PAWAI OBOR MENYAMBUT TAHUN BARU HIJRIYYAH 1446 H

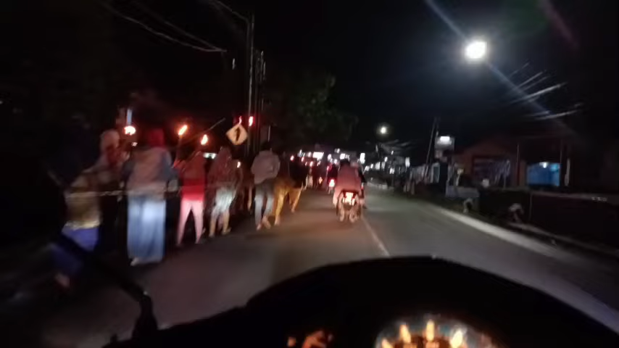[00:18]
kita mengikuti beberapa pawai obor ini di Kecamatan Singaparna.
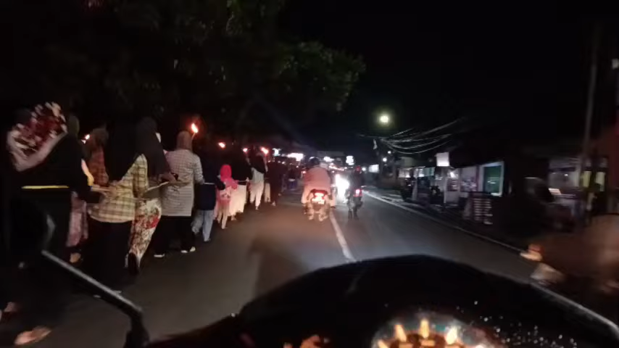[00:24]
Sebagian masyarakat sudah
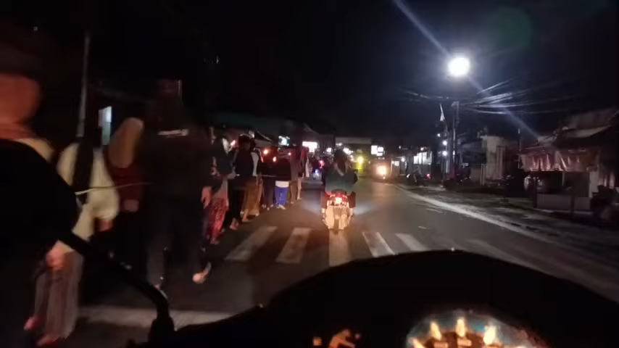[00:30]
berjalan menyusuri jalan jalan nasional. Di setiap simpangan jalan dari Desa Cintaraja Kecamatan Singaparna
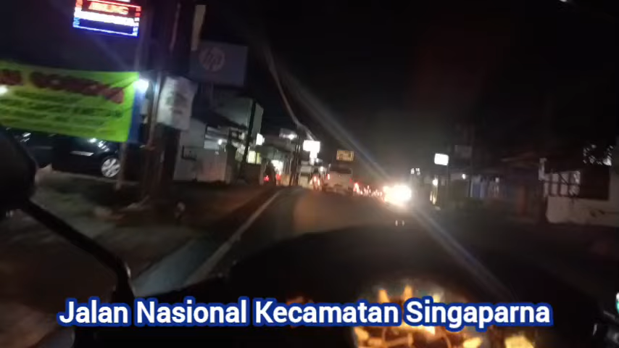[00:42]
banyak persiapan-persiapan masyarakat menyambut kemeriahan menyambut 1 Muharram 1446 Hijriah di tahun 2020.
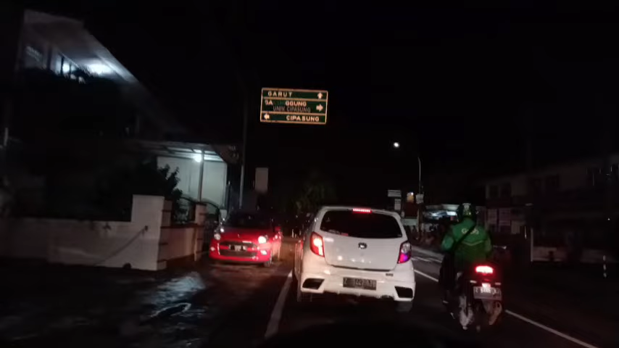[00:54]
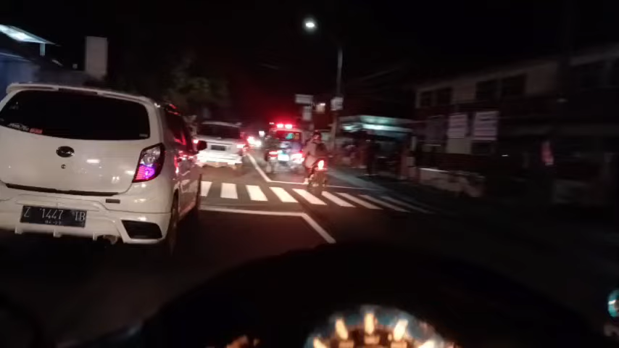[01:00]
Di persimpangan Cipasung juga rombongan pawai obor sudah
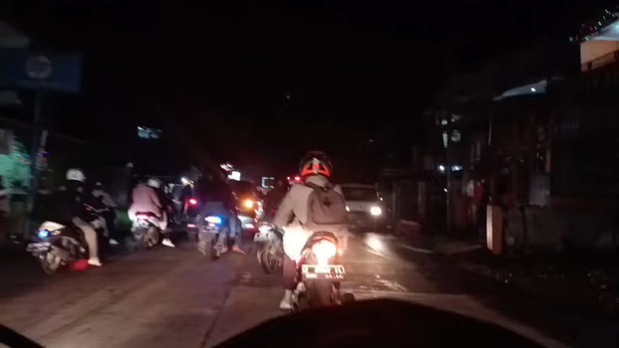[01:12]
berjalan. Masyarakat tumpah ruah ke jalan. Kita akan mencoba mendahului, subhanallah luar biasa. Kita jalan di sampingnya.
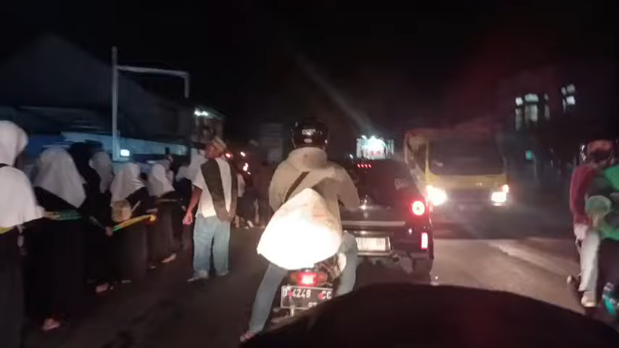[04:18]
Yang pawai ta'aruf ini dengan tertib, dengan dibatasi tali rafia dan
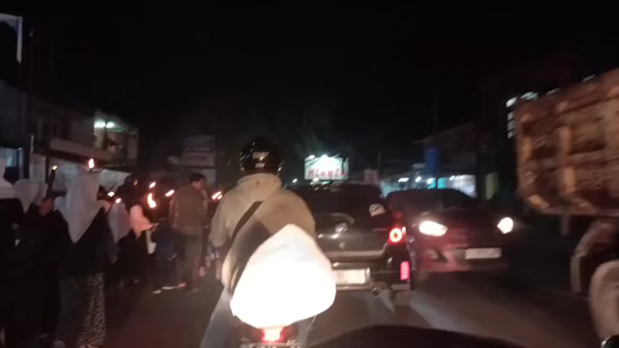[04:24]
dibatasi betul-betul sangat nyaman buat para pengguna jalan.
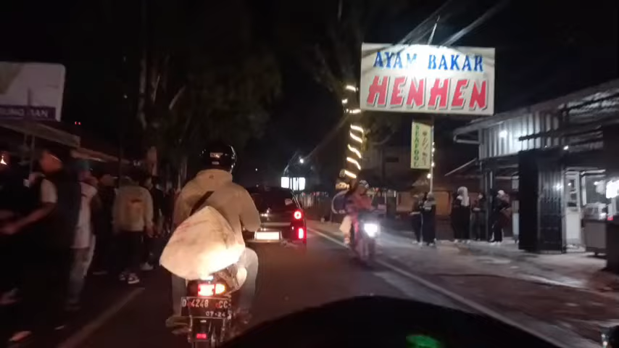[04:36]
Banyak pengguna jalan juga yang mengabadikan dari baik dari arah sebelah barat atau ke sebelah selatan.
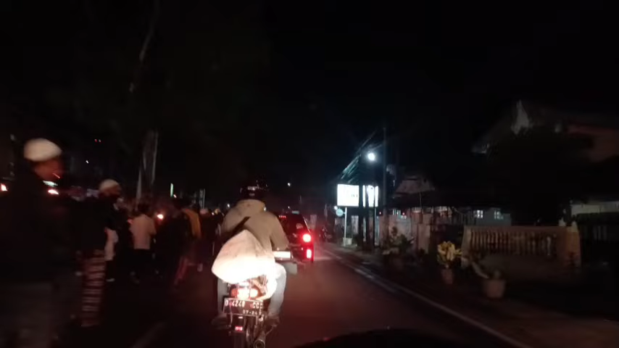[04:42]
Semuanya juga mengabadikan. Luar biasa. Kita akan melihat di sisi yang lain, di tempat yang lain di Kecamatan Singaparna. Nah,
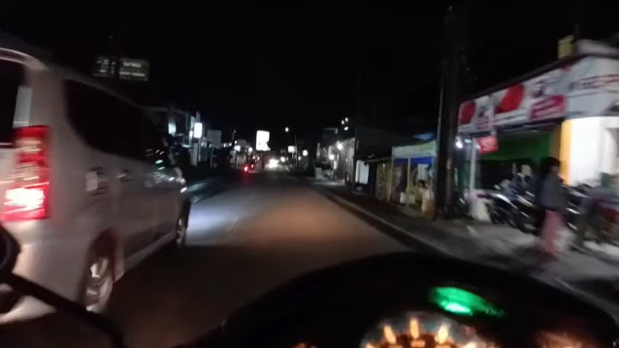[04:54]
di pertigaan ke arah Gebu masyarakat juga sudah menunggu. Nah, di sini sudah berkumpul masyarakatnya. Sudah berkumpul mau pawai taruh entah kemana nih arahnya.
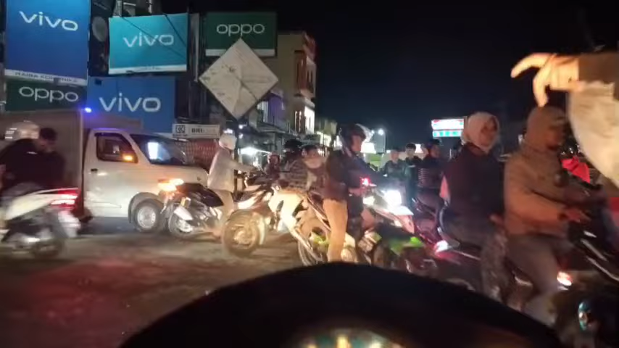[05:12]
Yang jelas masyarakat sudah berkumpul dari arah kiri. Nah, di sana di depan sudah ada kelihatan pawai obor.
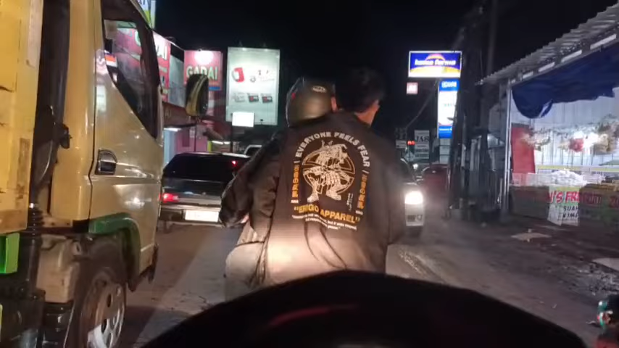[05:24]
Jalannya cukup padat.
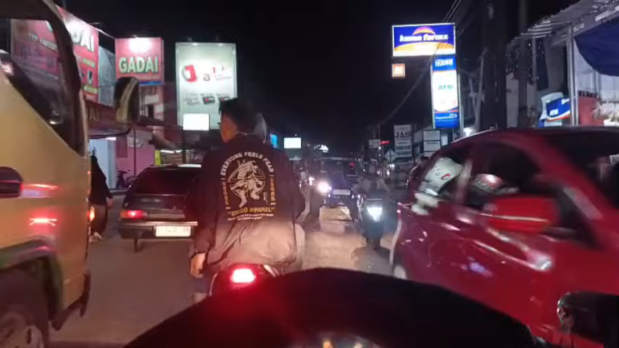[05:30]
Merinding sekali melihat apa semangat masyarakat luar biasa. Nah, ini di sini
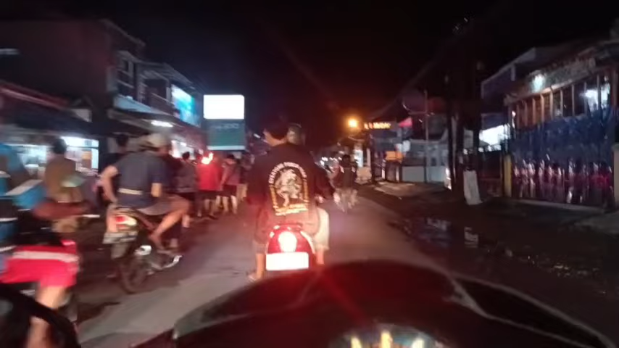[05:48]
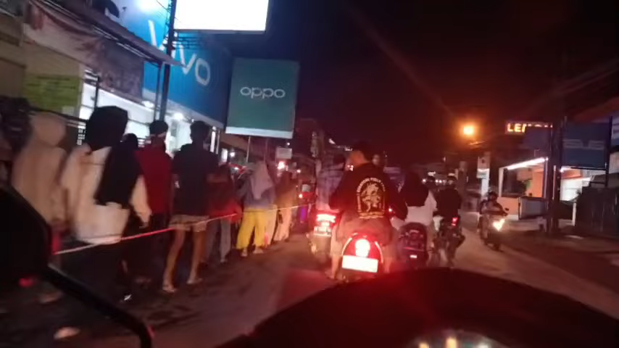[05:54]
pawai obornya sangat luar biasa dengan tali rapianya. Anak-anak juga hadir.
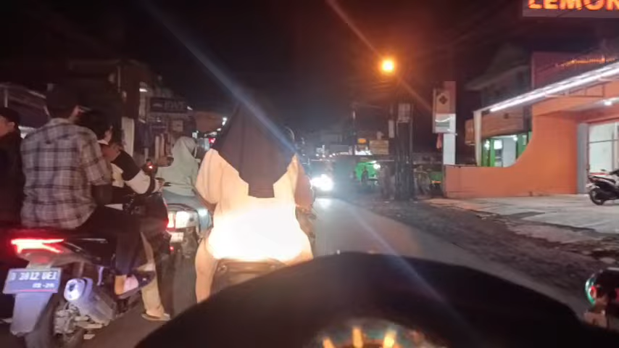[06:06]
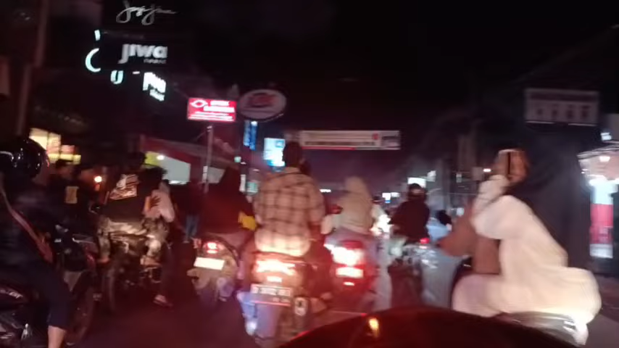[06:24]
Ternyata ada yang pakai kendaraan roda 2.
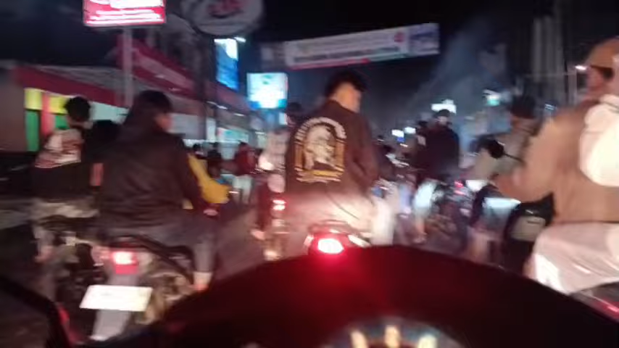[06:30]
Di depan sana sangat luar biasa sehingga kondisinya macet ini Arah Gudang menuju ke alun-alun Singaparna, ke Masjid Agung, Masjid Besar Singaparna. Kelihatan dari sini itu sekitar 1 kilo lah kurang lebih,